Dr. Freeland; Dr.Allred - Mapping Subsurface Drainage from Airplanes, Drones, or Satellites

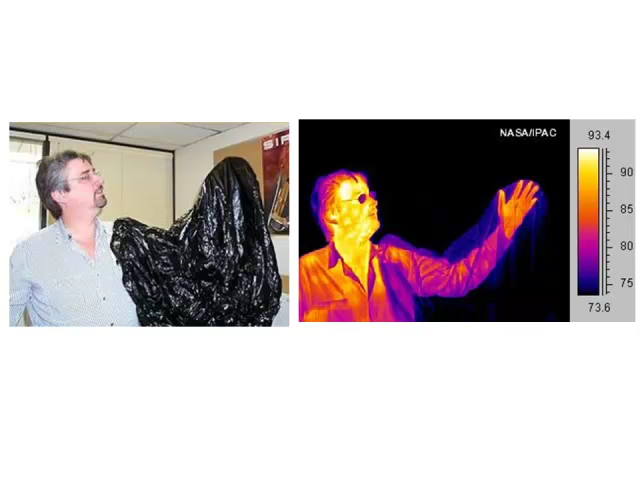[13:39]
On the left is a visual image of a man. Notice he's got his hand up in a plastic bag, and look at his glasses. The glasses are transparent and visual, and the plastic bag is not transparent. Whereover, in infrared, when you're measuring heat, the black bag is transparent, and the glasses are opaque. You can't see through the glass. So whenever you're interpreting thermal data, it's different than visual data.
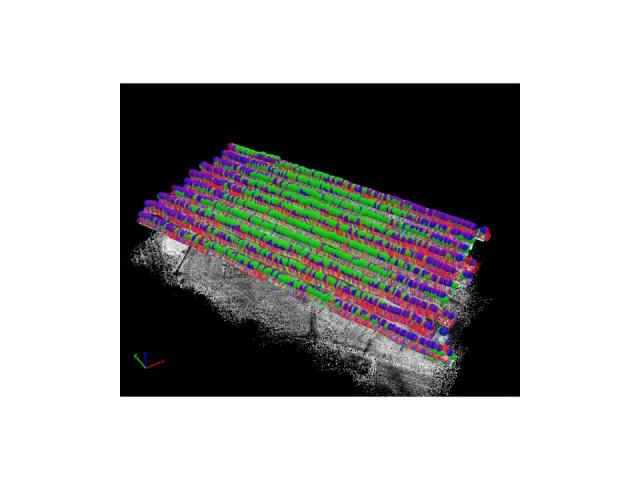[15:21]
Okay, the GPS header says I'm here, but based upon my calculation, I'm really here. And so it reorients the photograph and repositions the photograph. And then it takes the data in the photograph and then pixel by pixel regenerates a new image. On the left is a thermal image.